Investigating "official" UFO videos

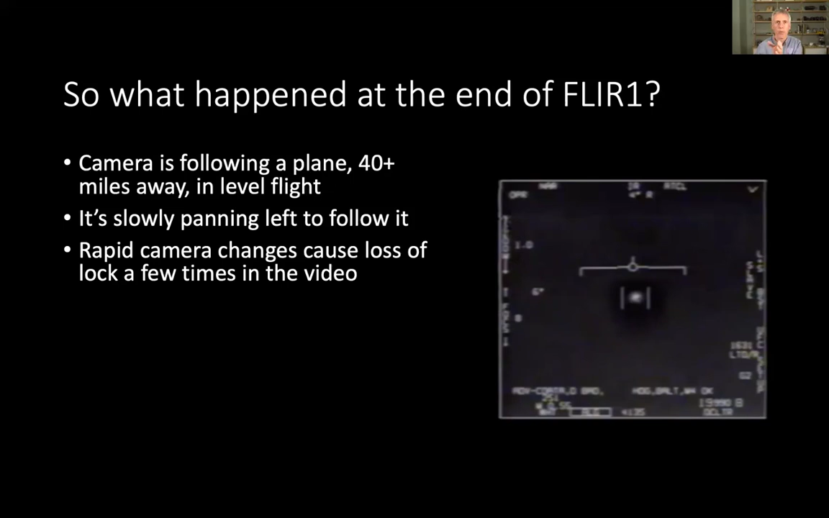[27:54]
You can see these bars widen and then it regains the lock on the object and carries on. But the last time, it just doesn't manage it. Couldn't quite manage with all these rapid camera changes. And so it stops tracking and the object just goes off to the side of the screen. And that's all that happened. It doesn't seem like it's really that complicated.
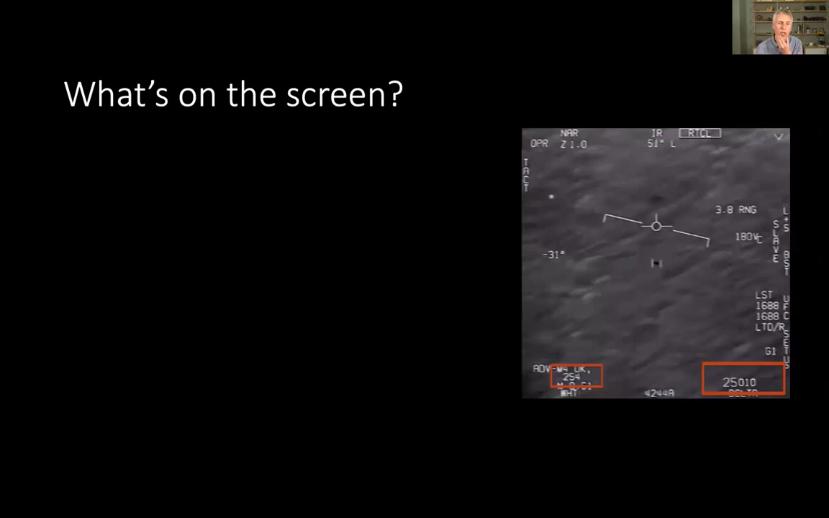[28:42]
We know the altitude. We know the speed of the jet. We also, the altitude is 25,000 feet above the water. We know we're looking down at negative angle, 26 degrees.
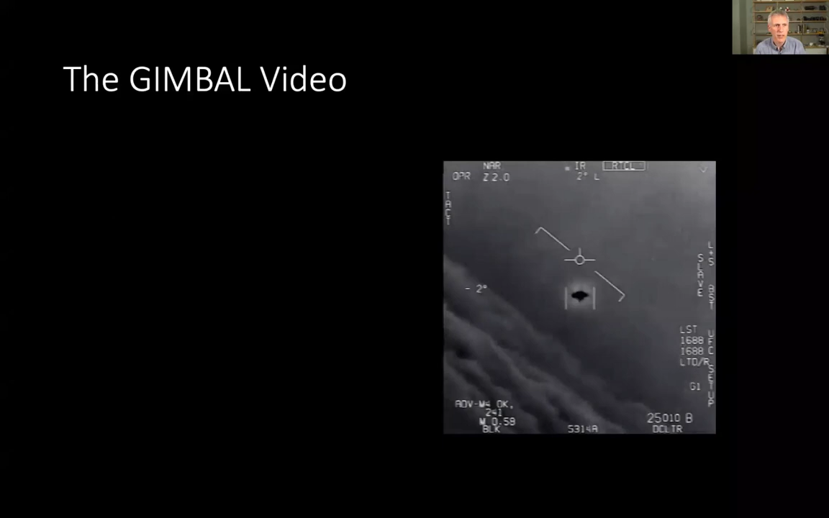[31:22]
Last video is the gimbal video. The gimbal video was filmed the same day as the Go Fast video back in 2015. And it shows a weird saucer shape.
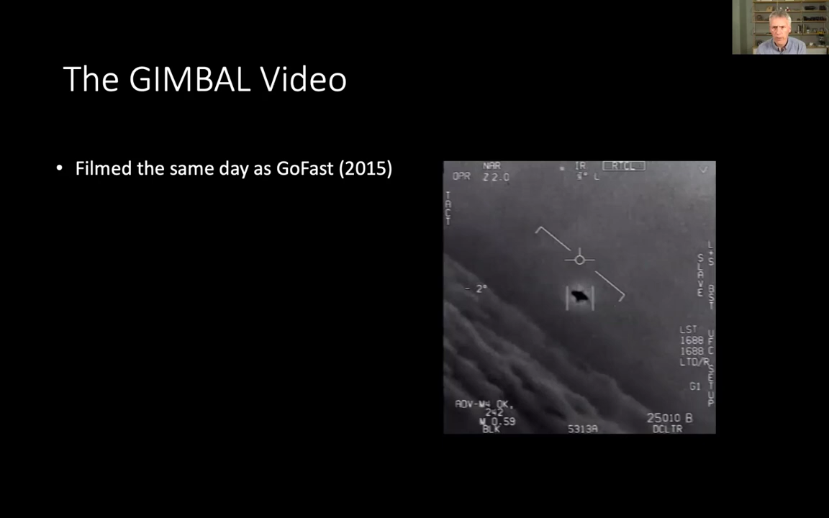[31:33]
And it looks like it's flying rapidly over the clouds. At some point it slows down. It rotates on its ends and it stops. And this is by far the most challenging video to explain.
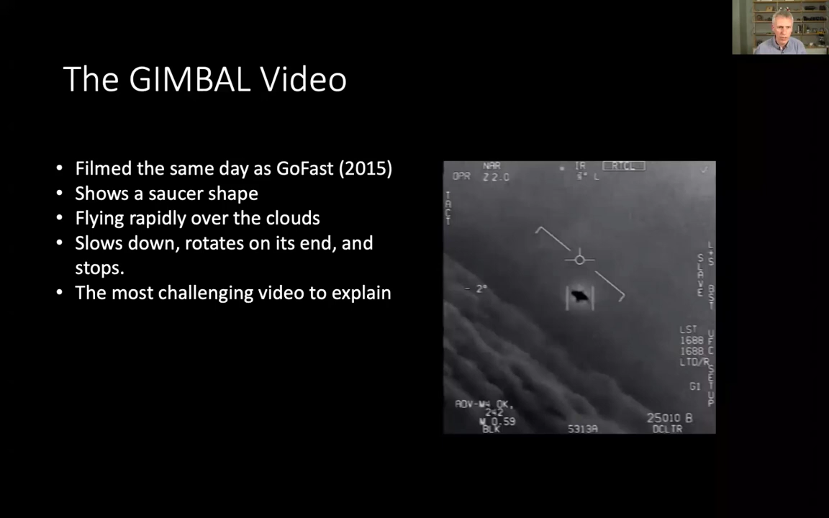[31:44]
So I shall try and get it in the next 10 minutes. Is it just a glare? This was my initial idea that I thought it was just a glare. Someone showed me the video and I think the same day I suggested it might actually be a glare. It might actually be an infrared glare. And of course the reason was I've seen this type of thing before in the Chilean case. I've seen that you could hide a plane behind the glare.
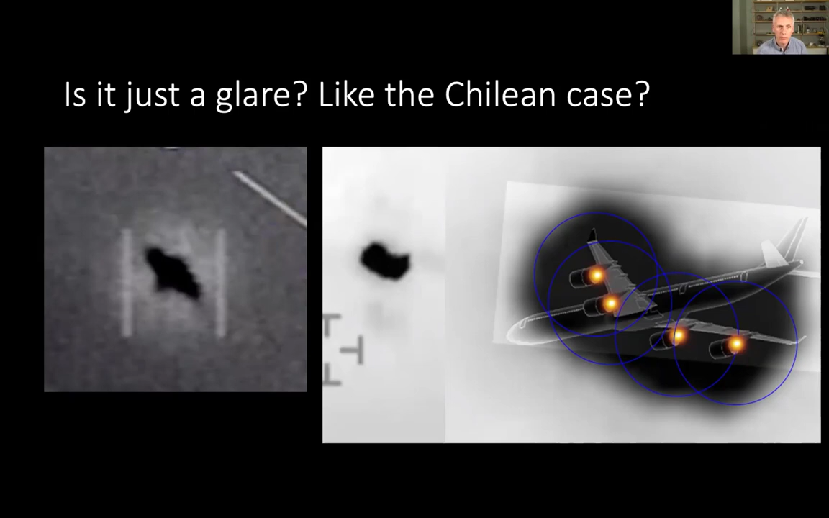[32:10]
So, you know, it could be a glare. But it's complicated.
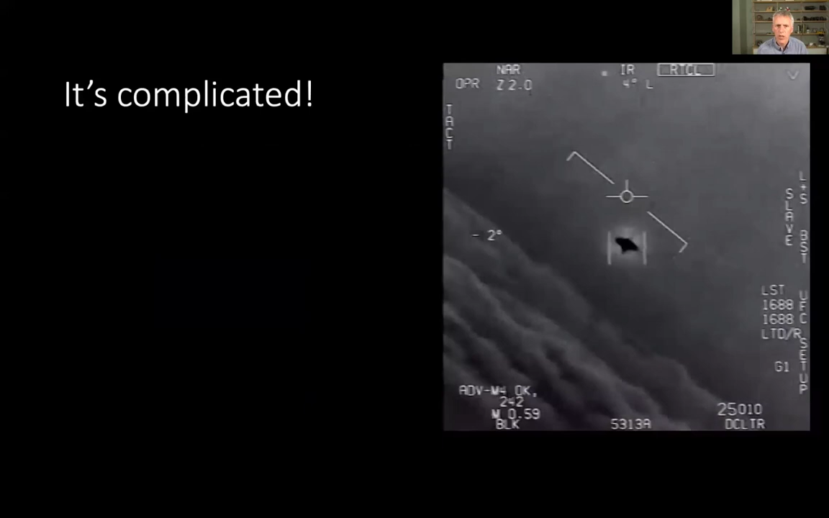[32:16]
If it's a glare, why is it shaped like that? Why can't you see the plane? Well, we kind of know that. It was hidden behind a large glare. Why does it rotate? What's going on here? Why is it rotating? And why does it slow down and stop? And at this point when it rotates, it was flying fast over the clouds but now it's slowed down and stopped.
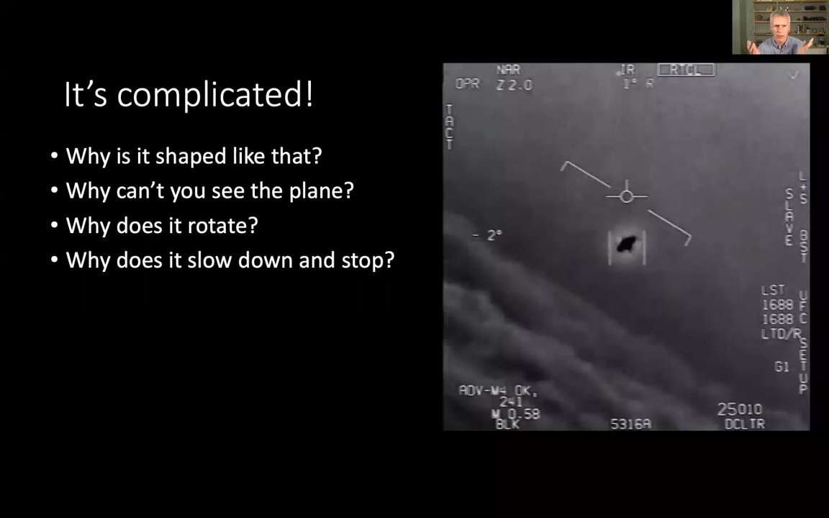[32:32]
And why is there a cold aura around it? It's hot. It's black hot but around it it's white. It's kind of weird. And are we just doing mental gymnastics here? This is something actually Joe Rogan accused me of. He said, I'm just doing mental gymnastics trying to explain these videos.
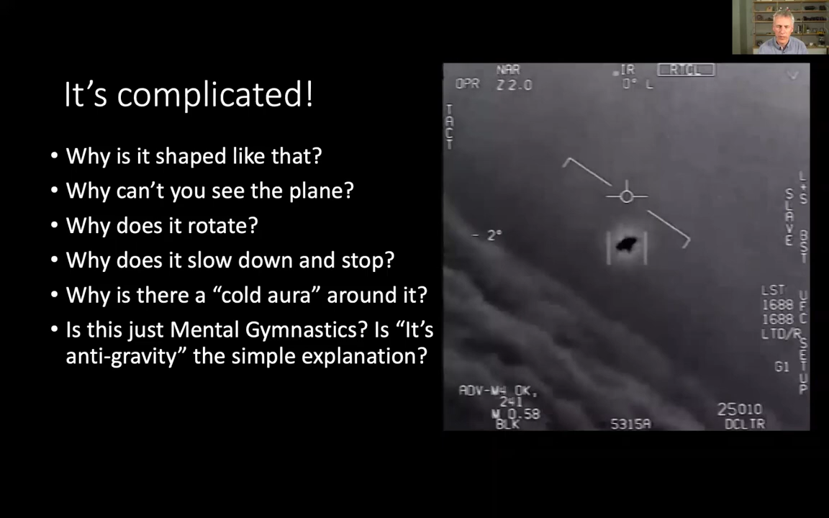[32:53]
And it's much simpler if we just go with the it's anti-gravity explanation because that just explains everything. Anti-gravity also makes the air cold apparently. All right, let's do that cold thing first.
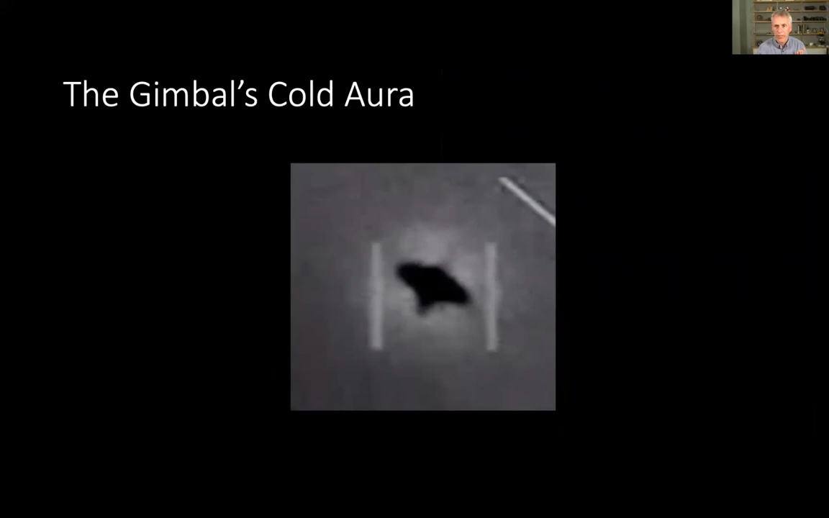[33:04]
Cold aura, infrared, it's inverted so that black is hot and that means white is cold. Is this a pocket of cold air defying all known physics? Nope. It is just, in fact, something you see in infrared videos. Here's a hot jet engine, here's white around it.
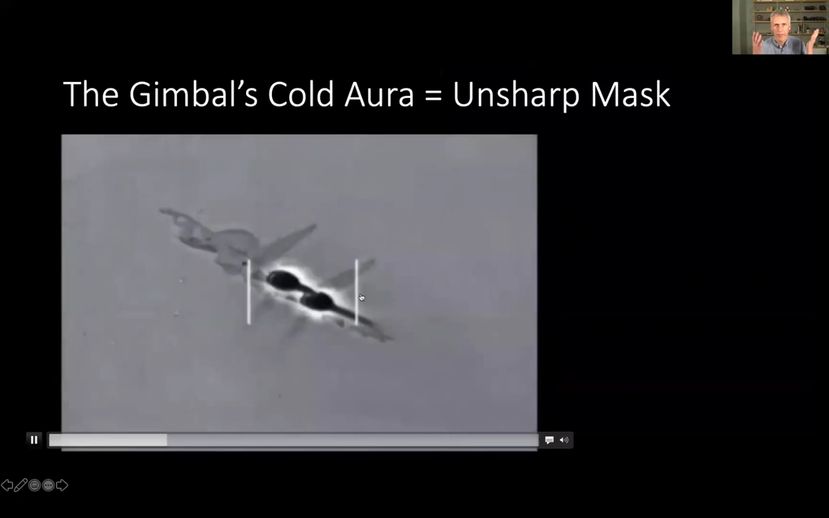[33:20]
Just something that shows up in infrared videos. It's called an un-sharp mask. They use it to increase contrast.